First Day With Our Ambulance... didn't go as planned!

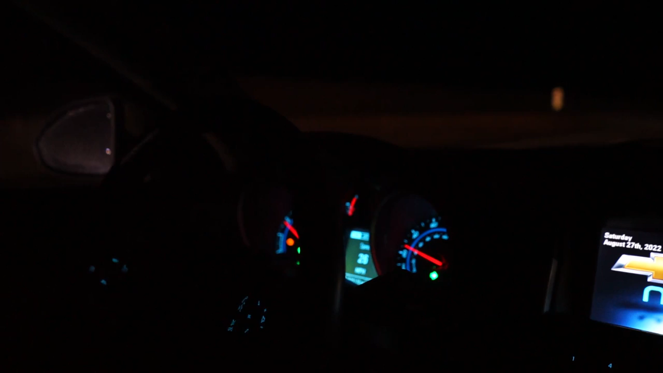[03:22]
Like really slow, 26 miles an hour on the highway. I don't know if you guys can tell, but the tow truck is as large as our ambulance. It's almost like the ambulance is gonna fall over. We're not far from our house, probably 15 minutes now. At this pace.